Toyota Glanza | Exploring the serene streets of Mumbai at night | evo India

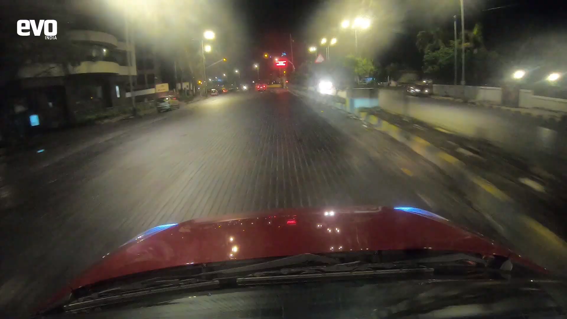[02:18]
Life drastically mellows down after a chaotic day and even at such odd hours, we could see some youngsters soaking in the cool breeze at Marine Drive while others returned home after partying.